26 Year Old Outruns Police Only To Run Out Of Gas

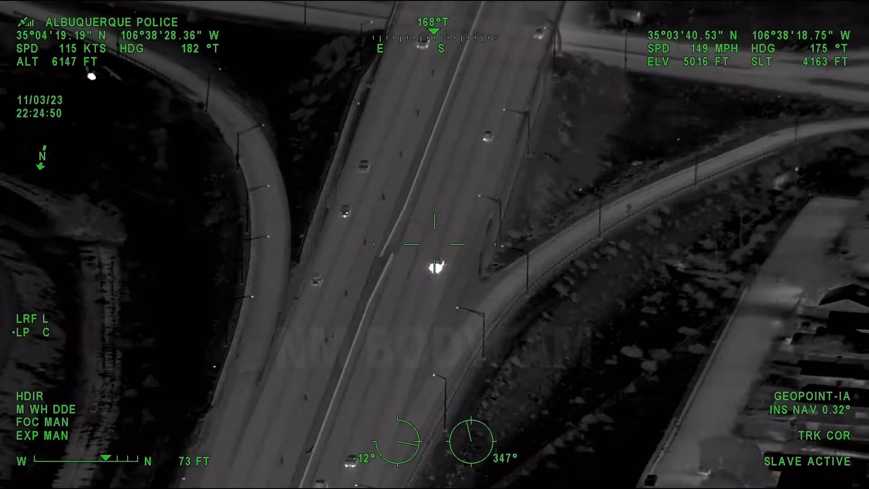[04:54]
Bypassed the first Gibson exit, but looks like he's going to be taking the second Gibson exit.
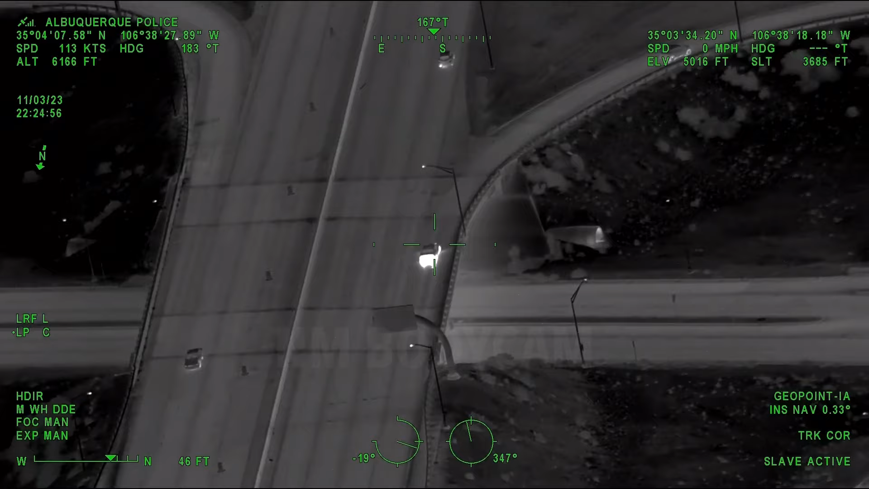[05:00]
Yep, taking the Gibson exit, which is going to put him eastbound.
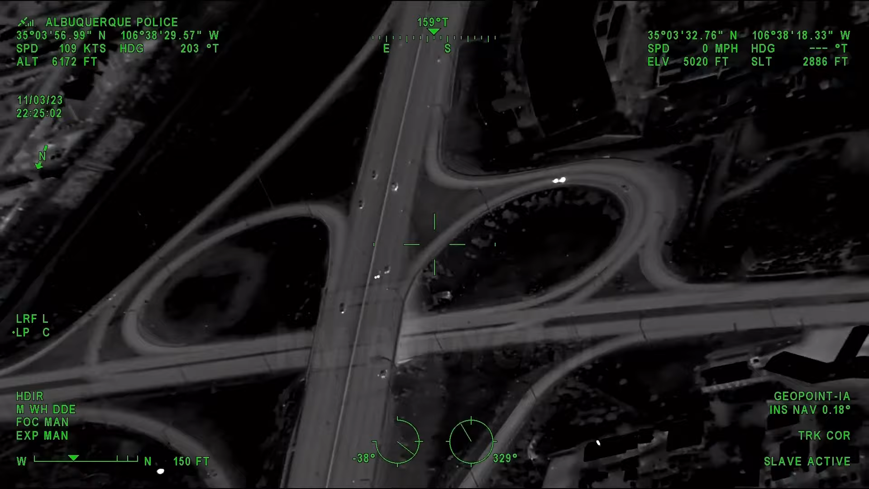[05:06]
eastbound Gibson through Mulberry.
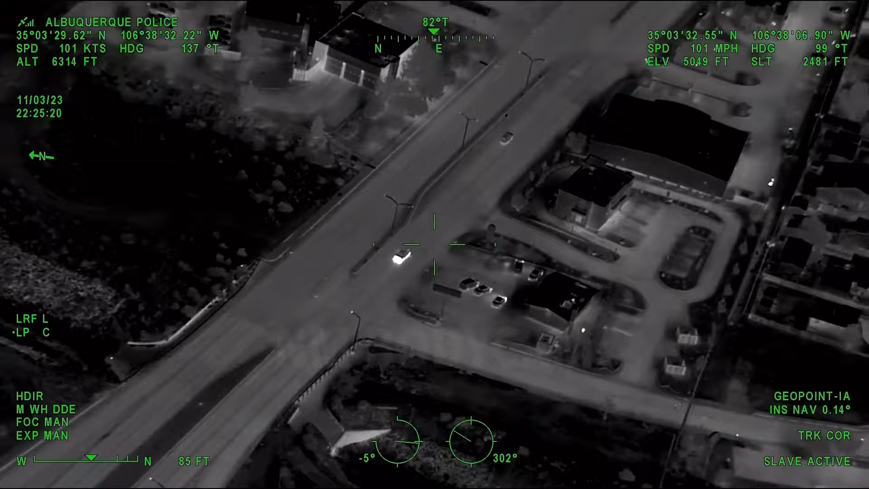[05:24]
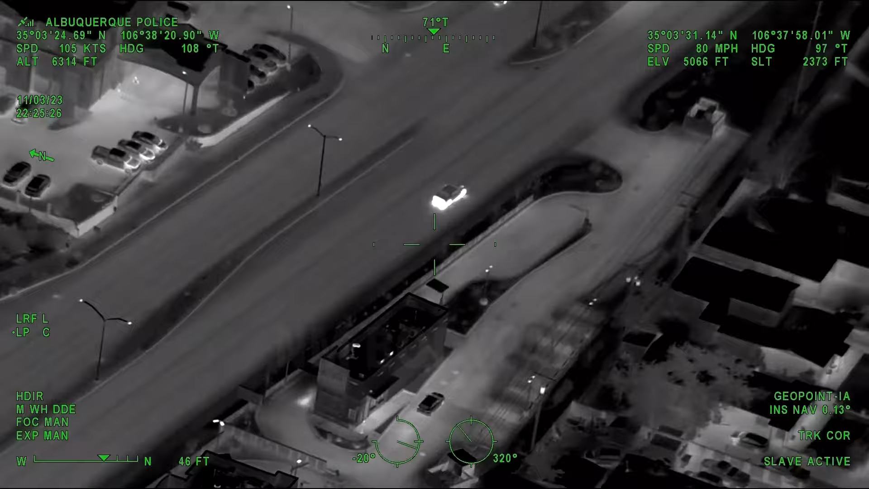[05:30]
At University, through a red light, eastbound.
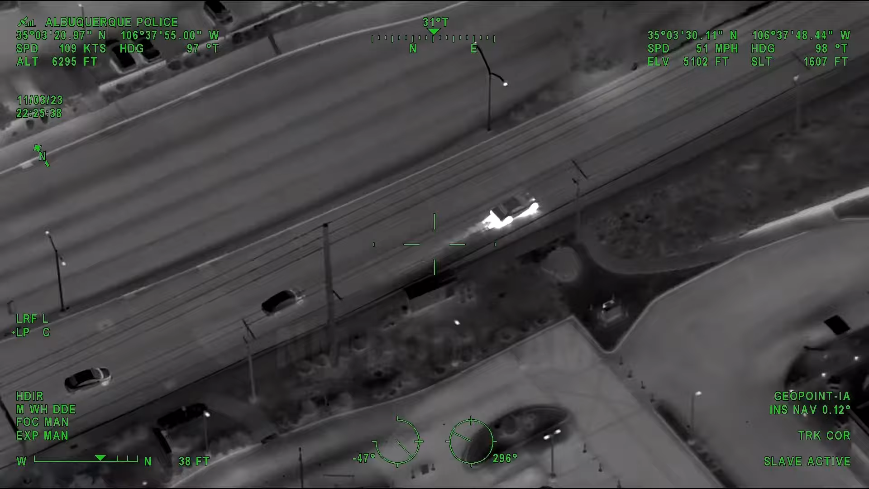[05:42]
About 90, maybe 100 miles an hour eastbound on Gibson.
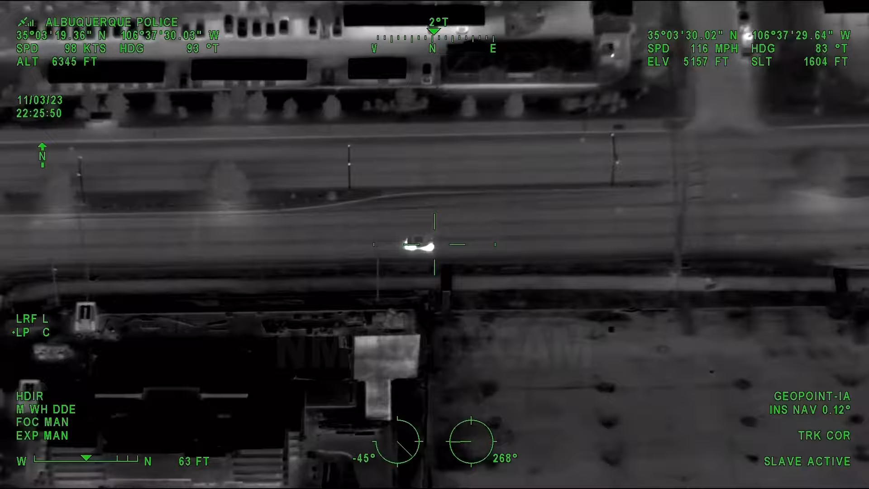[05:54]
No units in sight, no units engaged, Muncie.
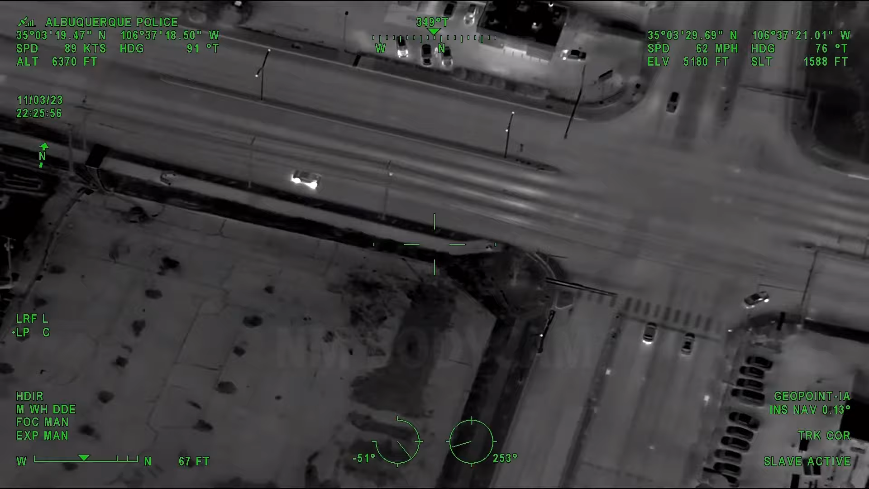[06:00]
Southbound turn on to Yale from Gibson.
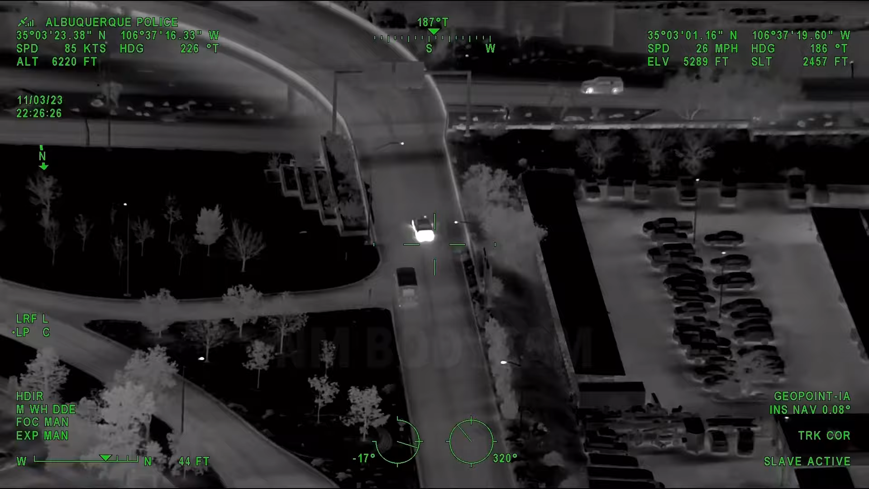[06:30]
He's at the Sunport. I think he's probably going to try and go in the garage. My guess. Looks like he's heading in, like into the airport, like the campus itself.
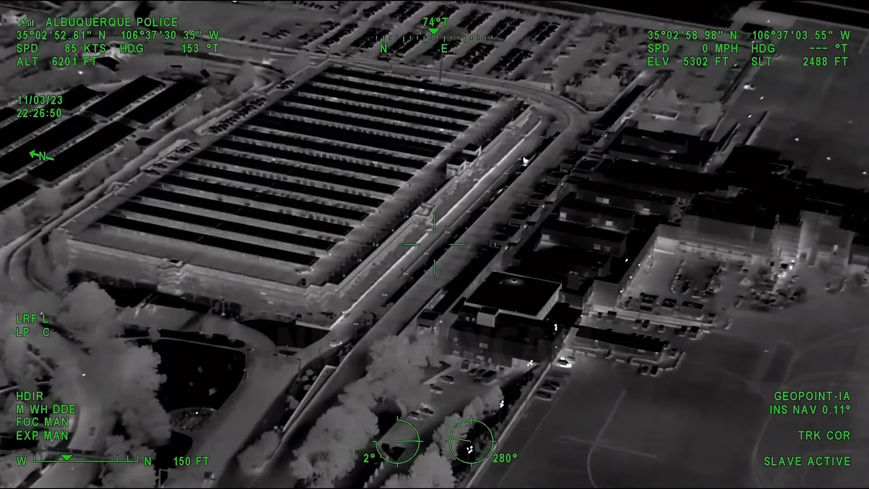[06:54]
Certainly there. We're underneath where the departures would be.
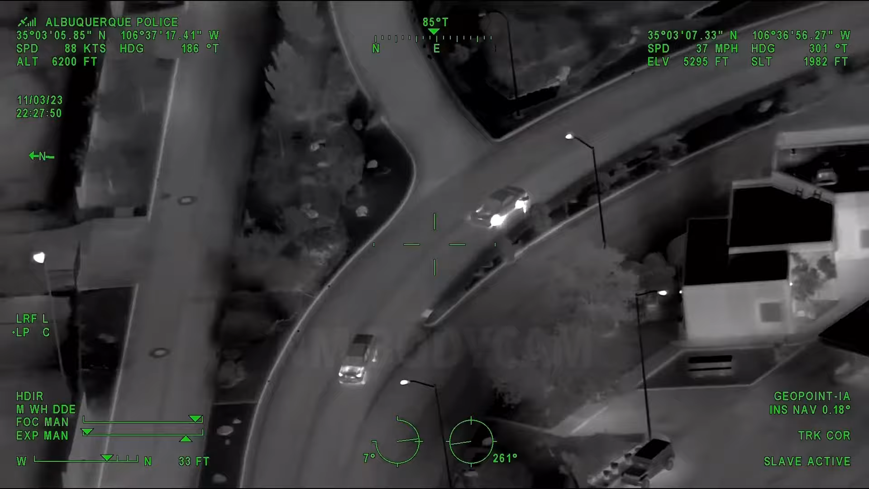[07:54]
I'm not up, I didn't even know I was on call. Well, who's the on call sergeant? I'm gonna go 21 real quick. There too, the vehicle did leave from that. He's on that roundabout that takes him back west. We are recording video for this right now.
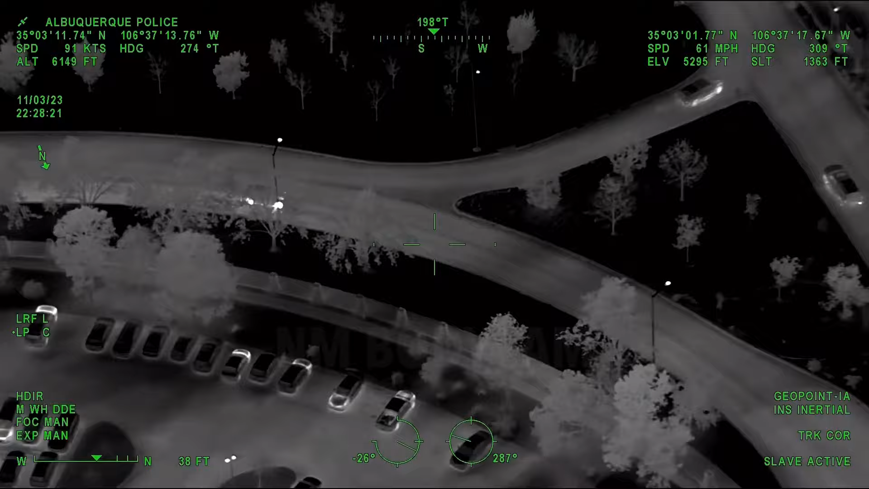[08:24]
You said westbound Gibson now? Just came back out onto Yale towards Gibson. Yale, northbound towards Gibson.